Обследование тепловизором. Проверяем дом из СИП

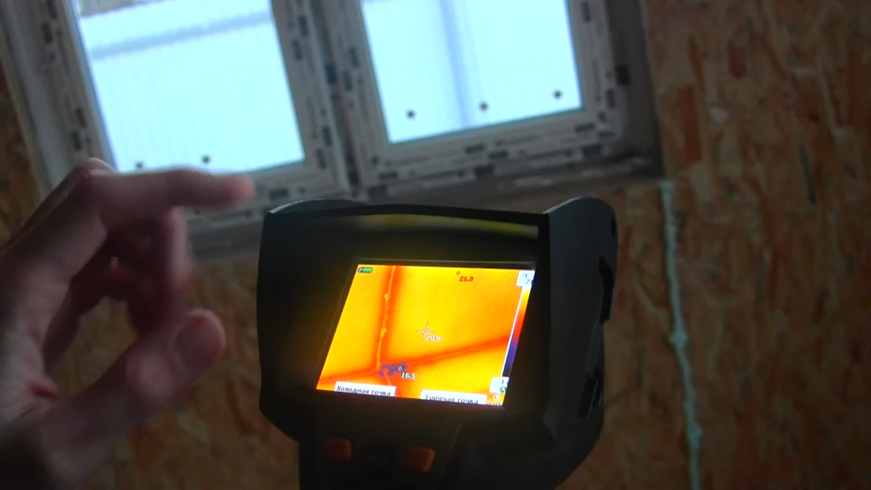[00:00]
Синяя точка, которая бегает, показывает самую холодную температуру. Здесь вот, где труба, явные утечки идут.
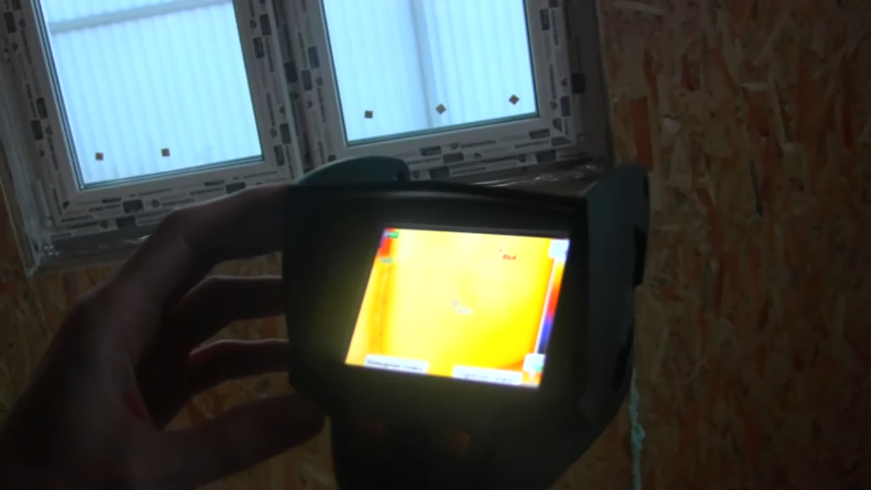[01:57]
Точки, которые здесь бегают, красные, она показывает самую горячую температуру.
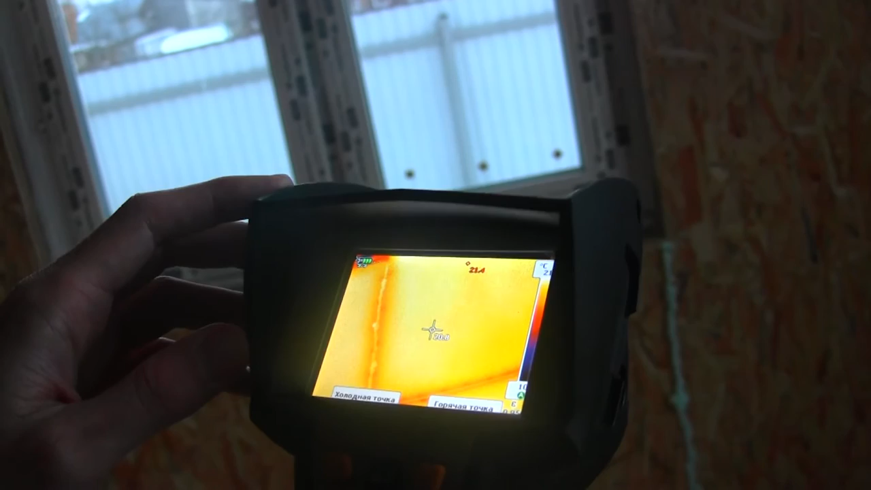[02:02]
Точка, которая бегает, показывает самую холодную. Синяя точка, которая бегает, показывает самую холодную температуру. Вот, самая горячая у нас 21,6-21,7.
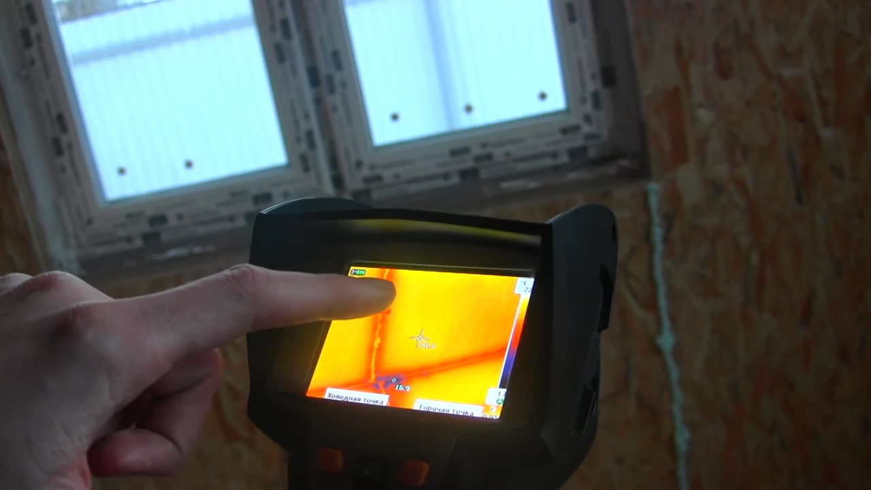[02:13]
В принципе, температура у плиты где-то 21,2-21, градус 21,3.
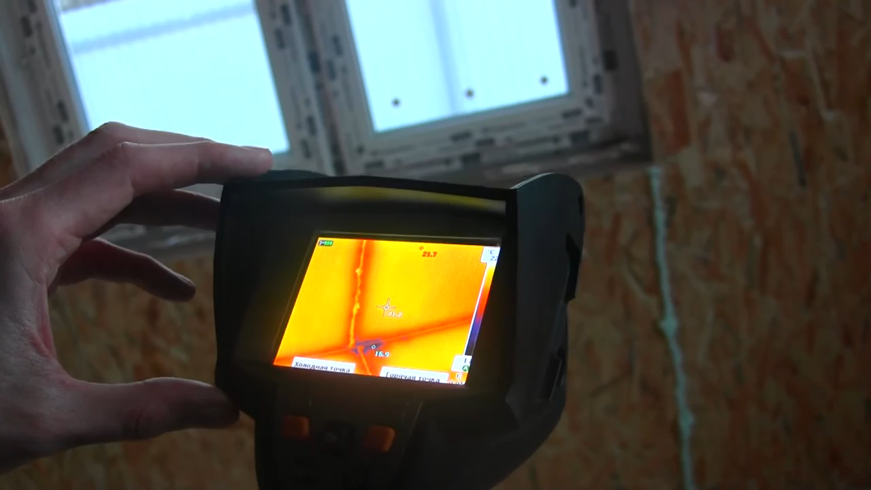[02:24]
А самая холодная показывает нам точку 16,9. Видно, да, в камеру? Само окно, если на стекло направить, у нас температура 18,2.
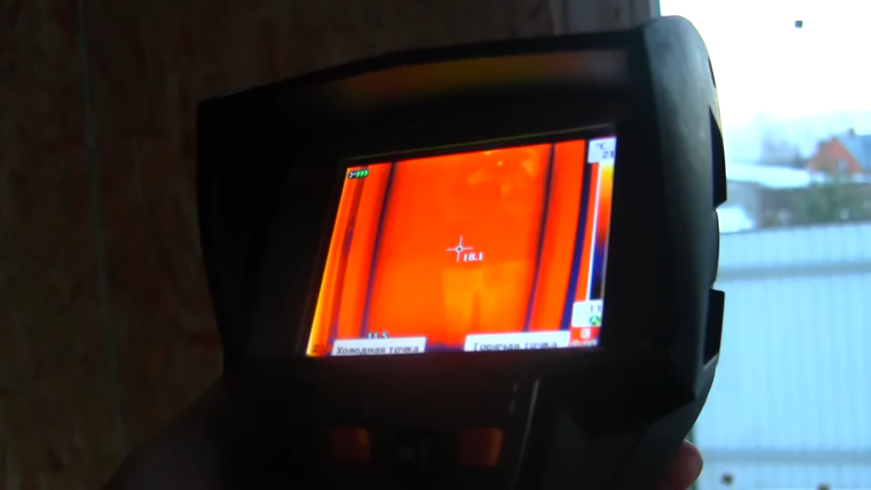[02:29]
То есть, на стене еще раз 21,2,
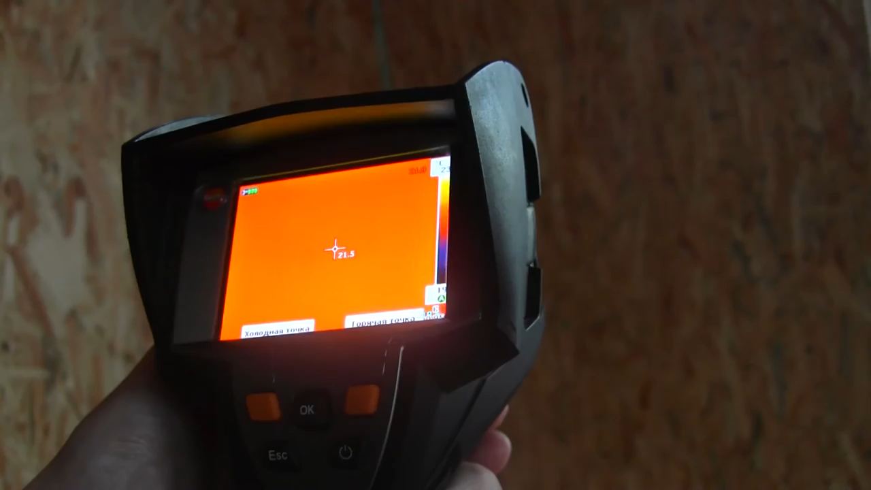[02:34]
и окно у нас получается 18,2.
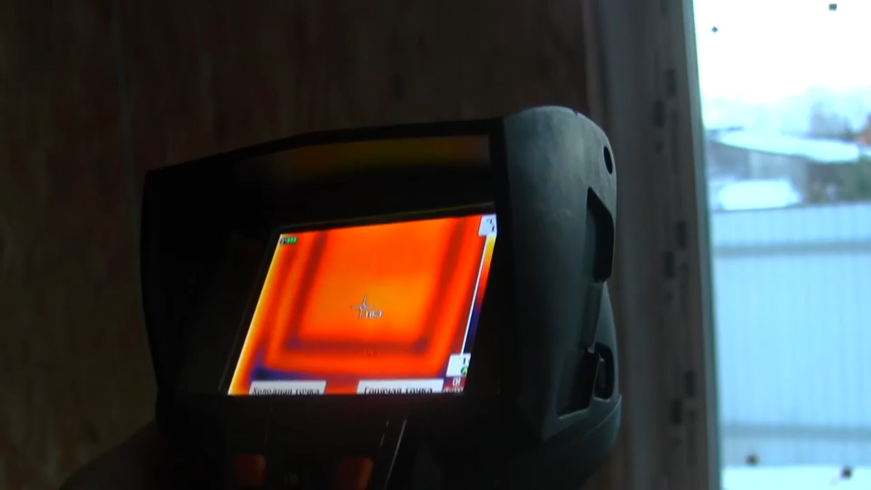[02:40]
А вот стыки, значит,
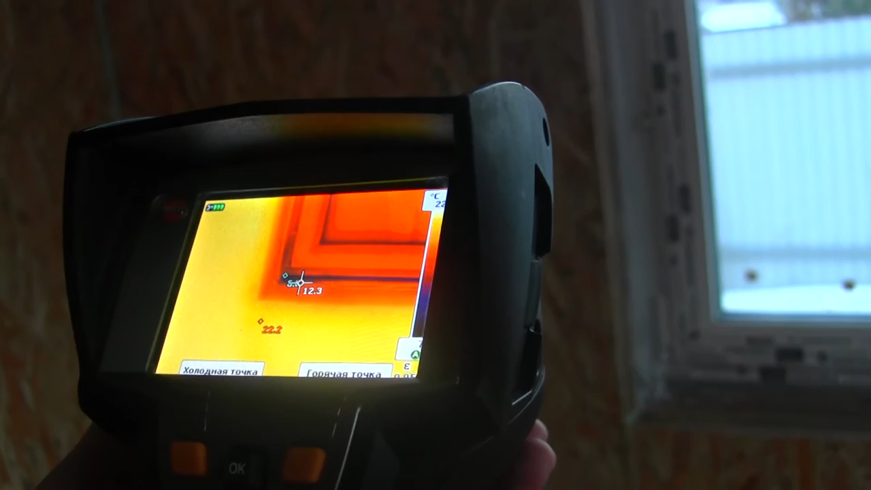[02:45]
у нас температура 6,2 градуса.
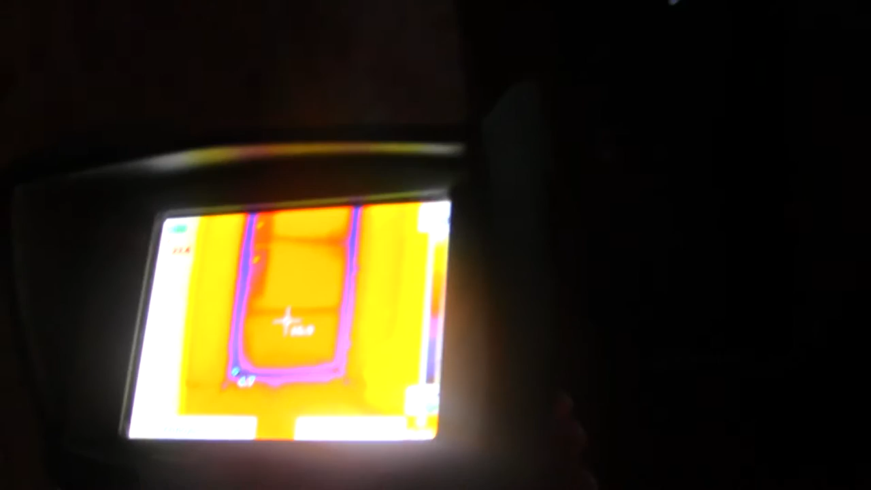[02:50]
Так, ну, дверь тоже у нас где примыкание, температура,
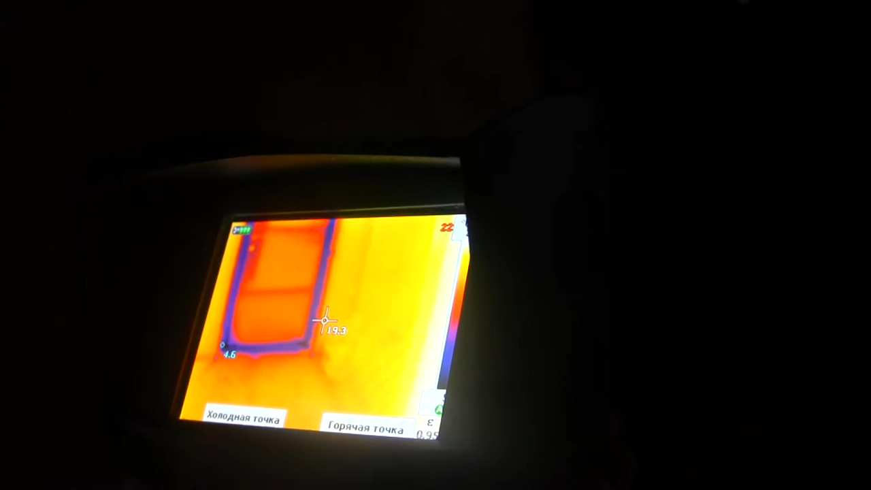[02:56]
самая холодная точка 4,5-4,6.
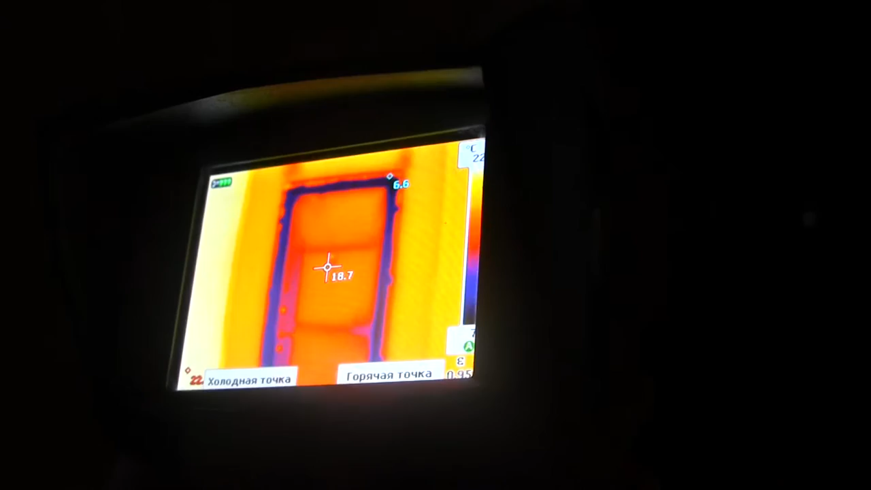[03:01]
То есть, наверху, наверху чуть теплее, но тоже.